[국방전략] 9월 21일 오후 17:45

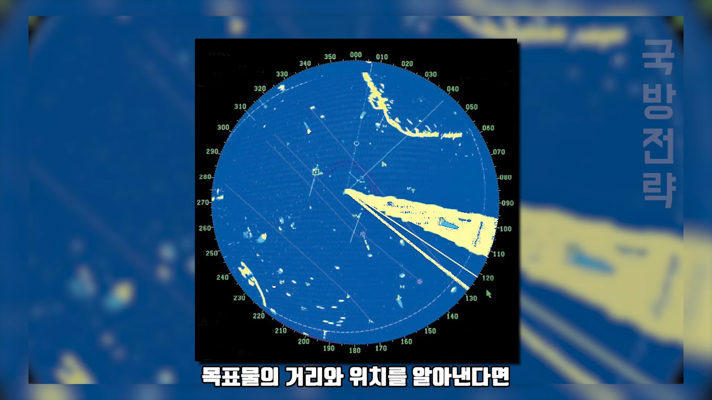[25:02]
레이더가 전파의 송수신에 걸리는 시간으로 목표물의 거리와 위치를 알아낸다면 전자공격은 그 사이에 잡음 전파를 섞어 수신을 방해합니다. 그렇게 되면 레이더 상에 이런 노이즈가 끼게 됩니다.